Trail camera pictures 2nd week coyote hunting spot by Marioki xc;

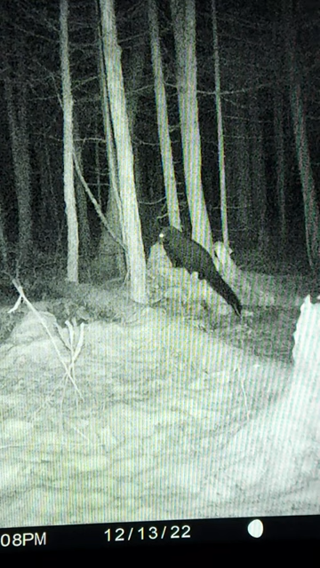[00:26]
a couple of coyotes that were coming in
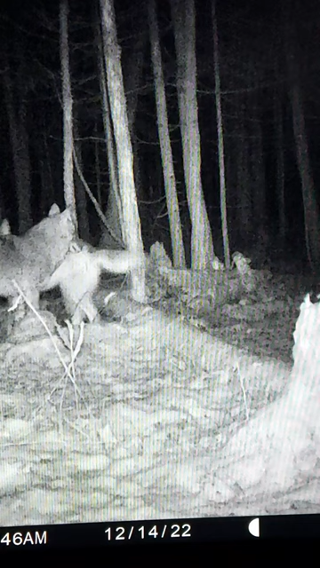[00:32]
and there he was in the morning